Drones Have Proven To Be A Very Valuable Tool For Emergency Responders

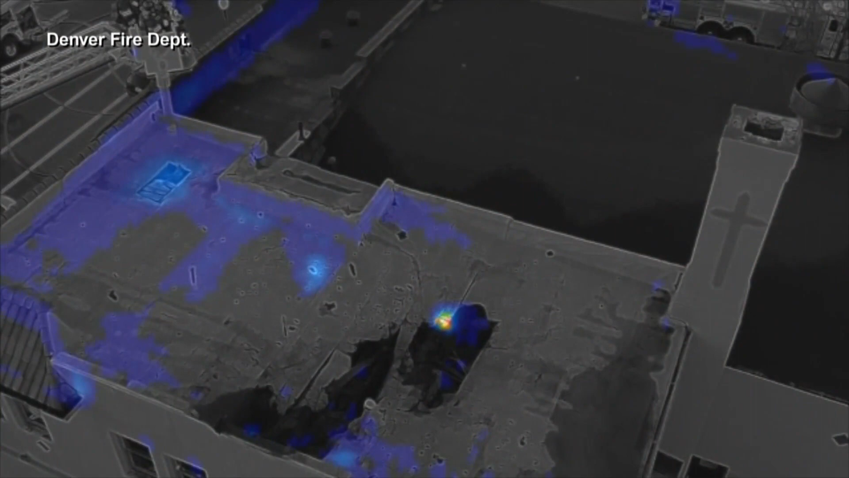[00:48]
But the key to extinguishing it was this view from up in the sky, which showed a late hotspot before it got out of control again.
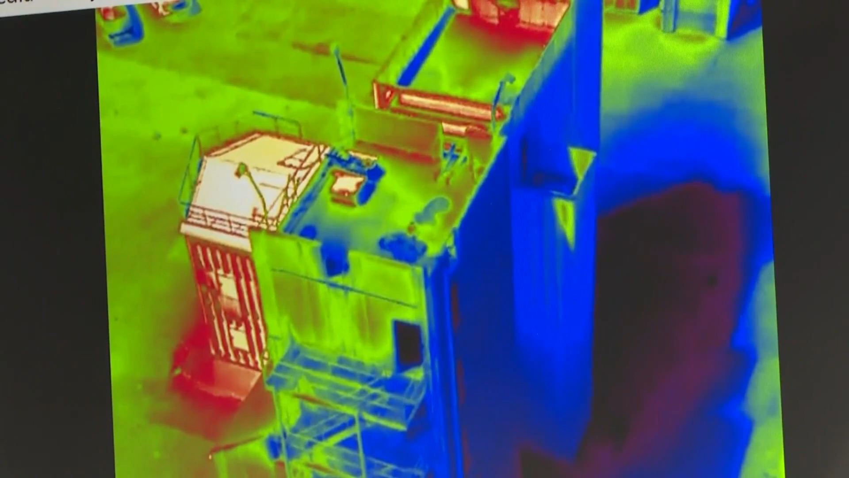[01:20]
We can look at a fire situation and determine where the hotspot is.
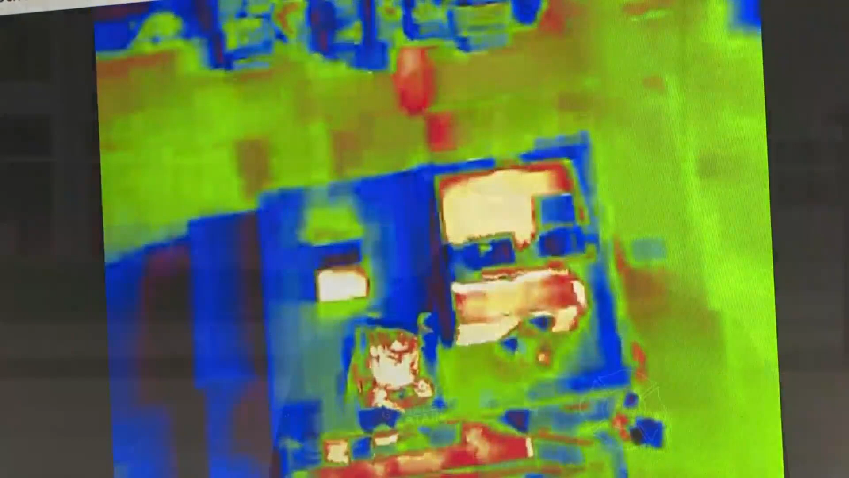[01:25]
We can go to a water rescue situation to determine where maybe there's an individual trapped on a rock.